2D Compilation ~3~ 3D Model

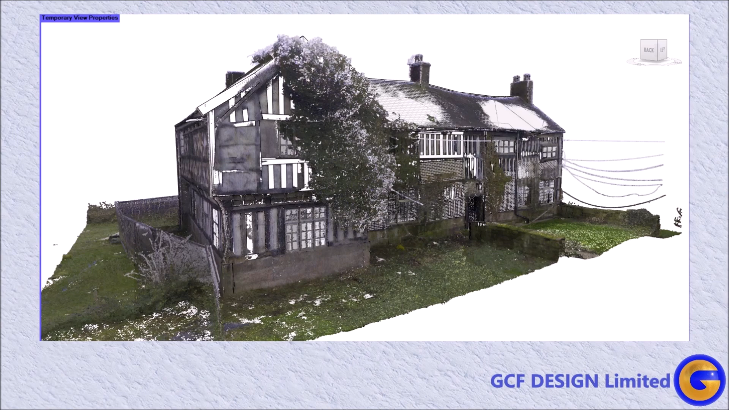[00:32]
do you require your as-built data to be converted to 2d plans elevations sections or
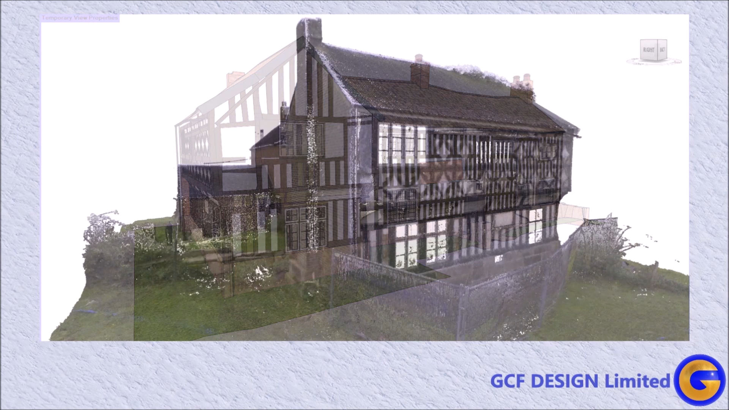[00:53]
observe the creation of an as-built 3d model you shall observe the point cloud data transitioning to the completed model from a variety of points of view extraction
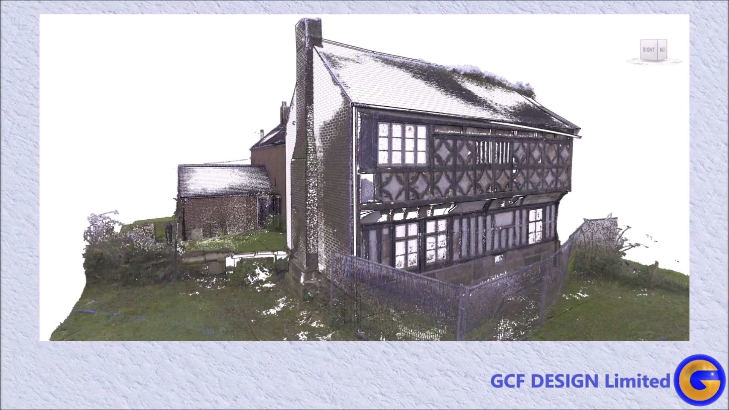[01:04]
and annotation of all relevant 2d plans elevations and sections were generated